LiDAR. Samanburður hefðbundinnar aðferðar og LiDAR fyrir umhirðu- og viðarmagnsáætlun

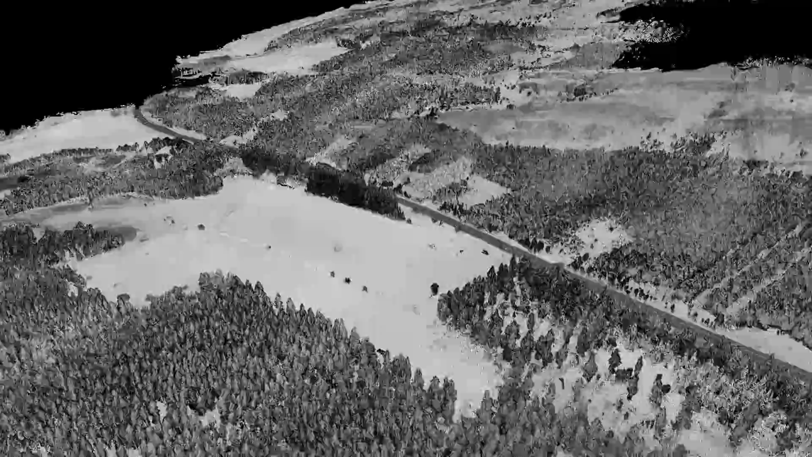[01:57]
En síðan er það rauninni það sem var flókið í þessu verkefni var að þróa hann algrim sem er nota til þess að greina punktaskið, það er þess að telja trén, staðsettatrén,
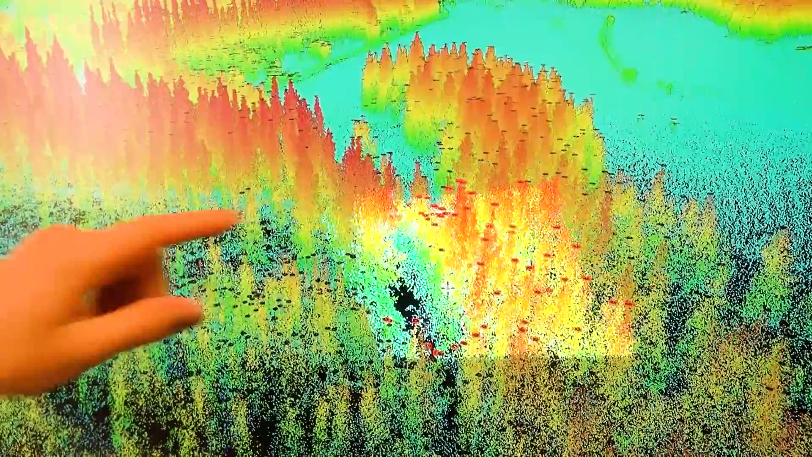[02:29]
Og þetta er mjög nákvæmt, þannig að þetta er innan nokkru sentimetrar.
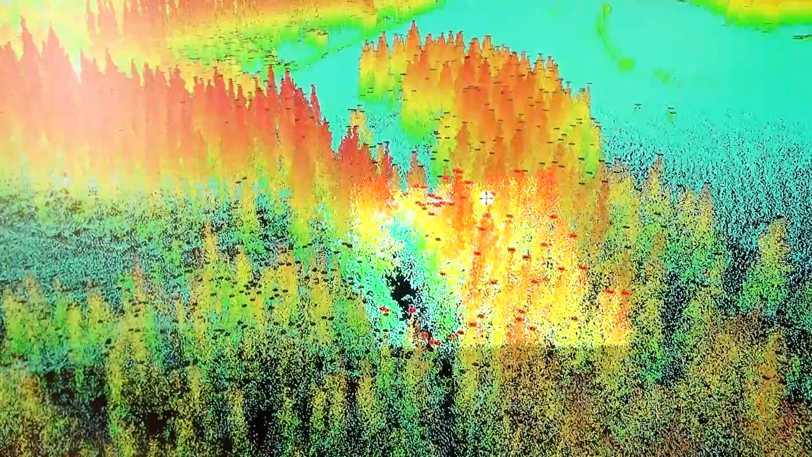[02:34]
Það var þetta að búa til landlíkunn í markvæltæri upplust
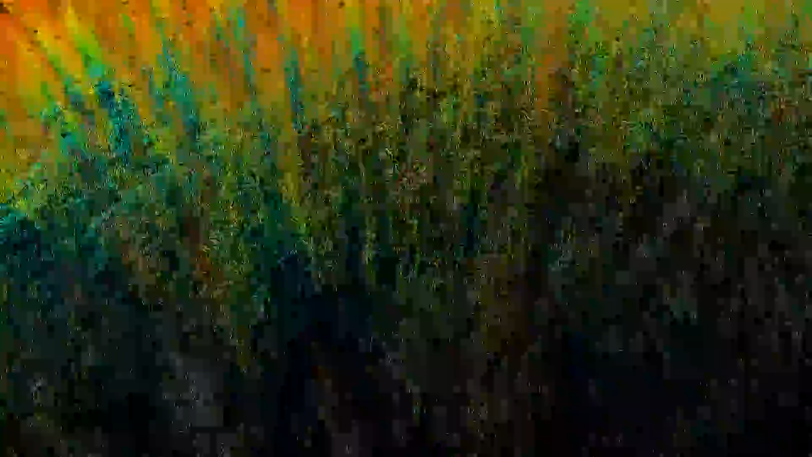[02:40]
með öðrum aðfyrðum og það er mjög öðvælt að fjarlæga gróður og mannvirki af þessu.
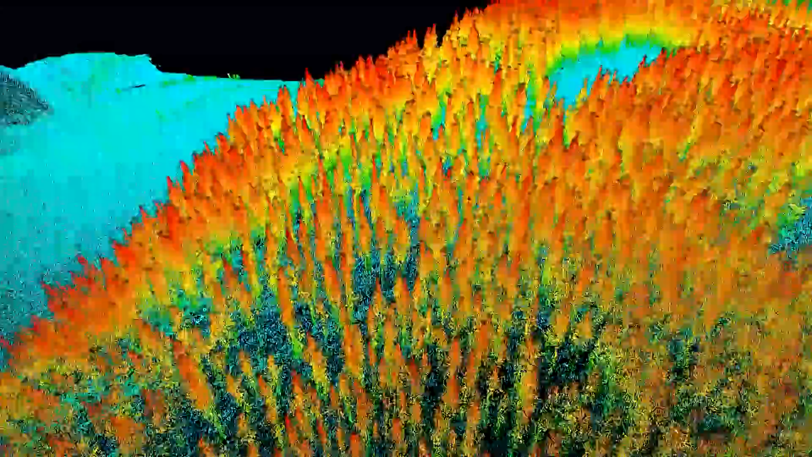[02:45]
Þannig að við getur fengið gróður löstland sem hentar vel í skipulagsvinnu.
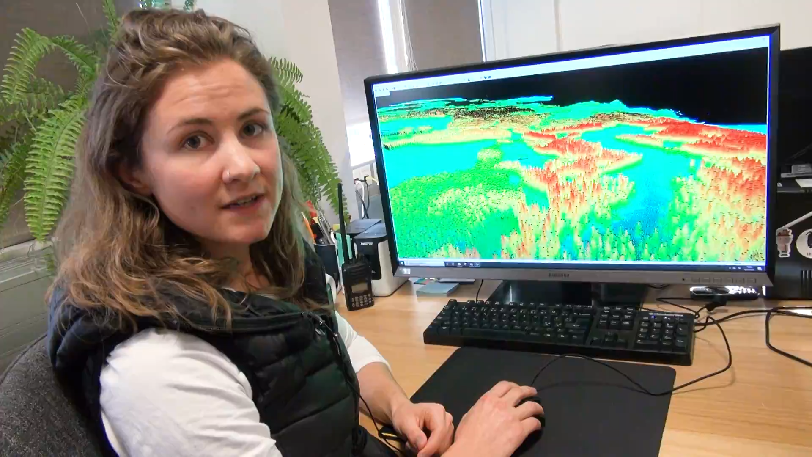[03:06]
lítargögnum og við erum að bera þetta saman með það sem Láris var að mæla á
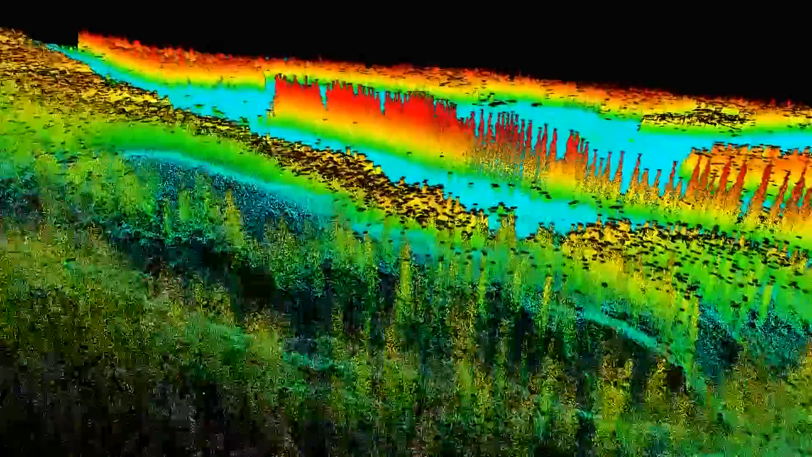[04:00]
Maður er ekki að taka stíkt prúfur og í okkar rannsókn var ekki reynilegt að það mjög auðveldlega að fást nákvæmar mælingar á hæðin á trjánum og eru inn í fjöldi og staðsetning á trjánum.